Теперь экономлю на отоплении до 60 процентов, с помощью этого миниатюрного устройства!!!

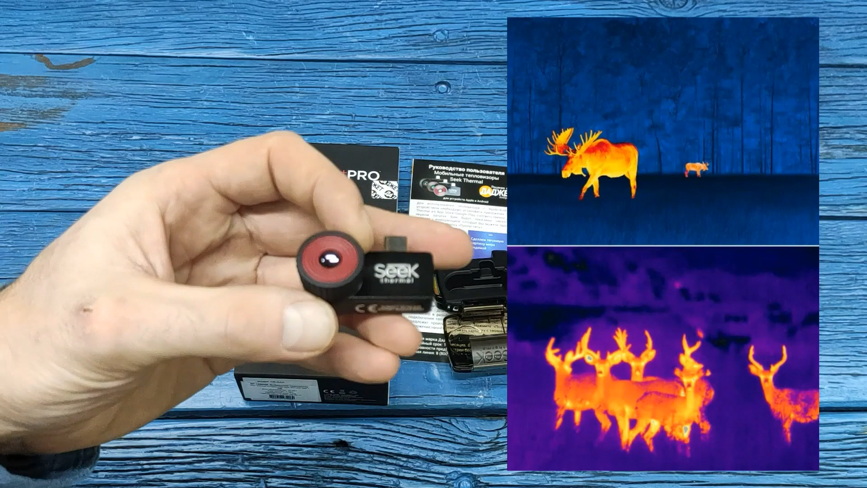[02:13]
добычу на охоте том числе в условиях плохой видимости
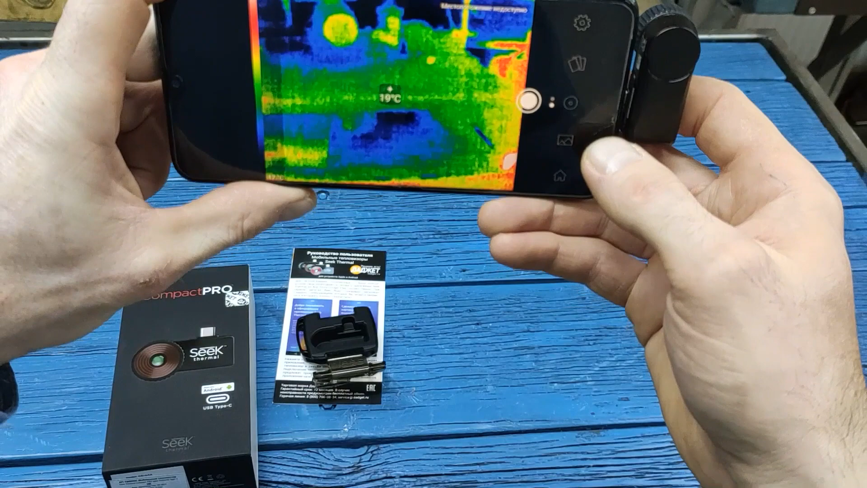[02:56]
On screen: spot 19°C
можно приступить к обследованию вашего помещения на предмет утечки тепла
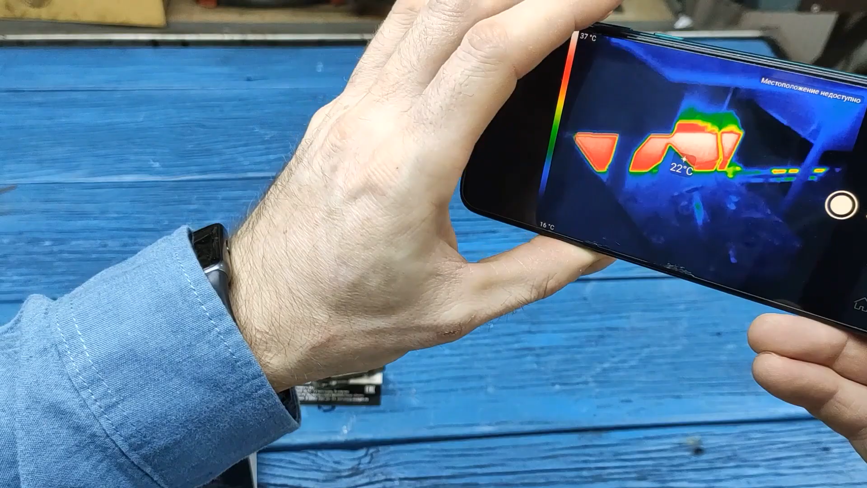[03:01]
и поиска так называемых
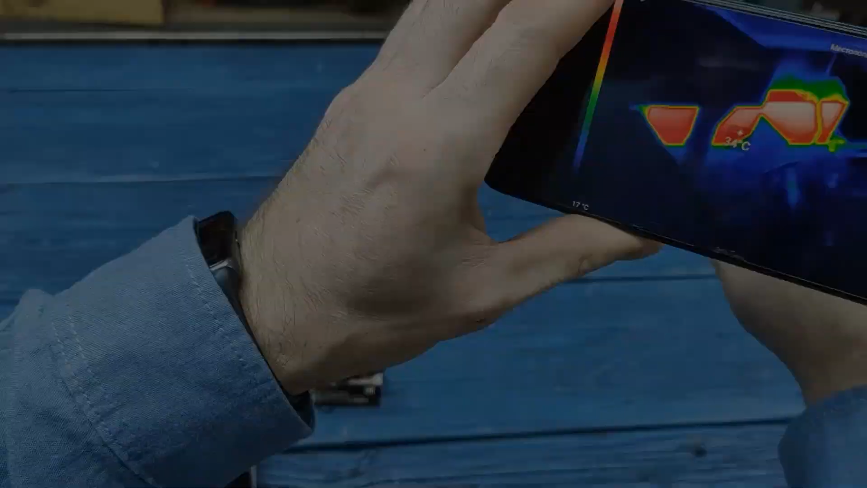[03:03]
мостиков
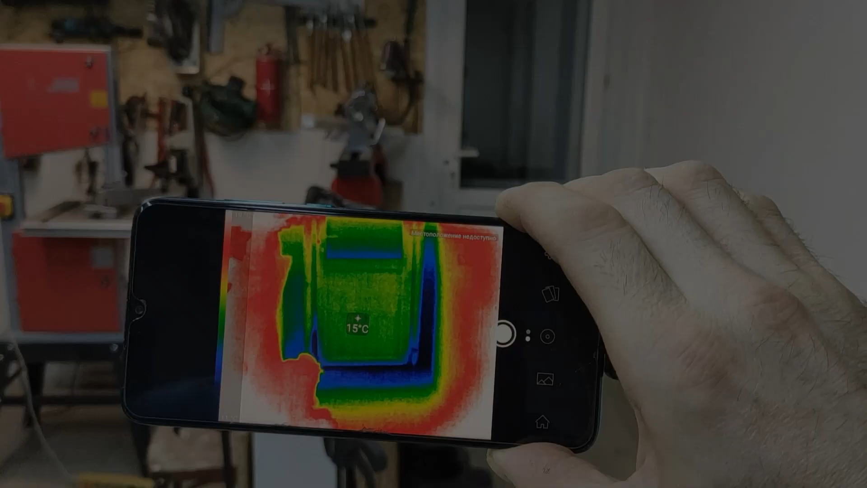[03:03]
On screen: spot 15°C
холода все очень просто и понятно красными
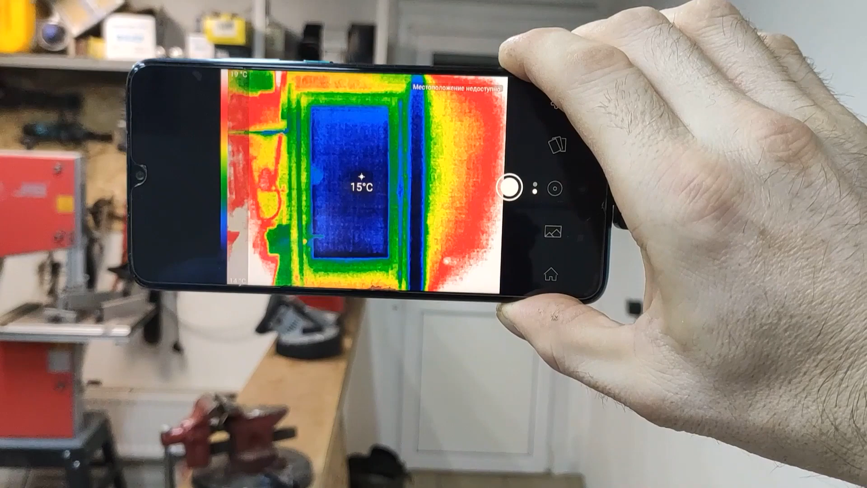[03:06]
On screen: spot 15°C
цветами он показывает нагретые предметы а темно-синими холодные
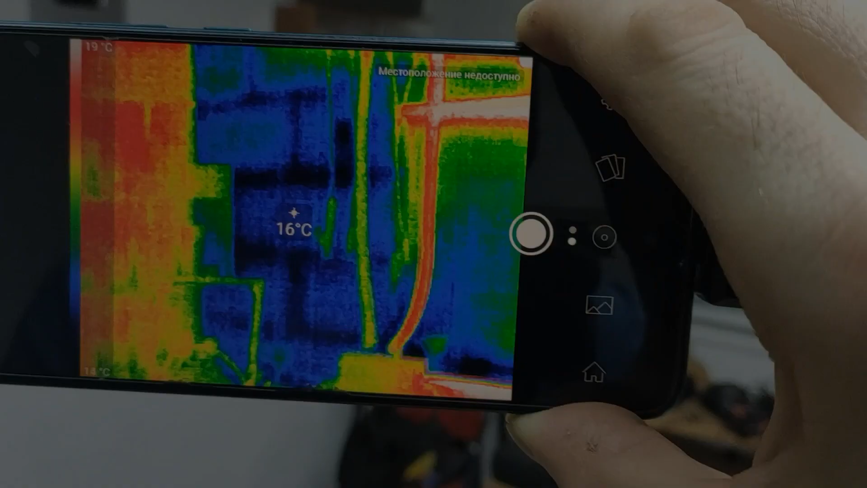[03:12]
On screen: spot 16°C
на экране отображается температура того либо иного предмета на который